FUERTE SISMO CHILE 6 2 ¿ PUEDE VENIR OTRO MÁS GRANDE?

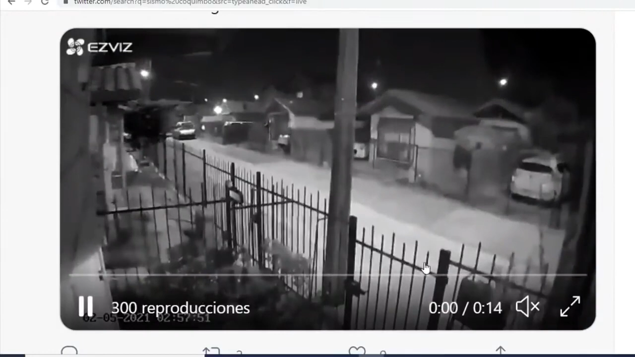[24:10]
Bueno, acá se nota incluso que se oscurece un poco la cámara. Pero en el caso del corte de energía ya está siendo avisado.